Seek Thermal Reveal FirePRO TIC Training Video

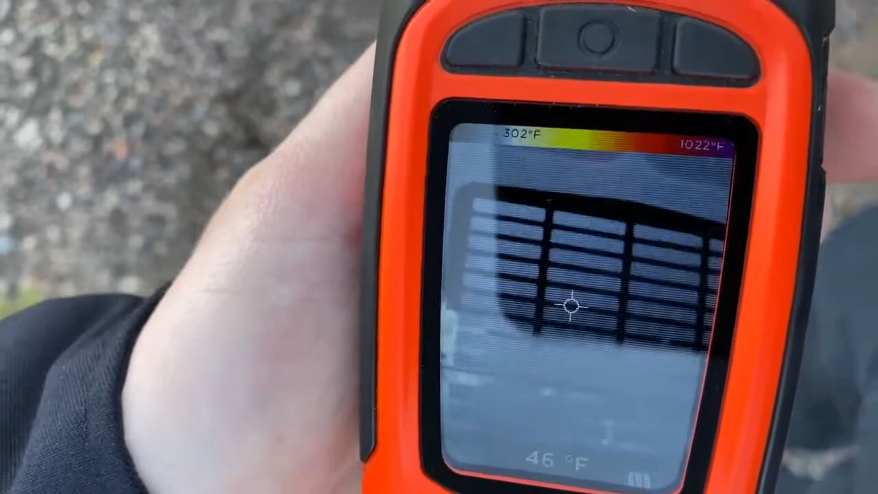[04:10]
On screen: spot 46°F, scale top 1022°F, scale bottom 302°F
This mode, fire mode, would be good for interior attack. So that was the basic operations of the new Seek Thermal Reveal Fire Pro Tic Camera.